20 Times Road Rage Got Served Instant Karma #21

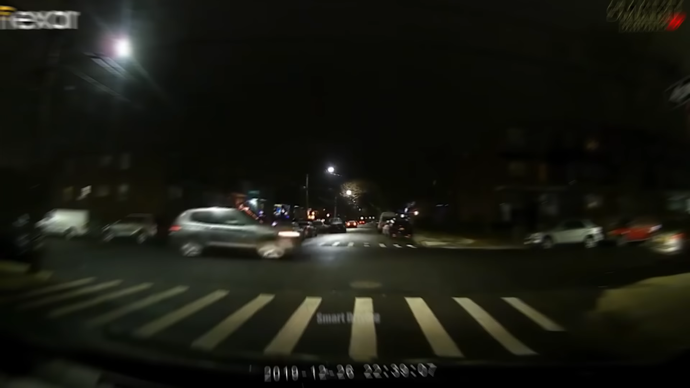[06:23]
Aces was moving in the dark on his way home, although he changed lanes very slowly and even stopped. A Toyota Sienna suddenly rushed in and hit the front windshield of his car hard, causing significant damage to the front of his car.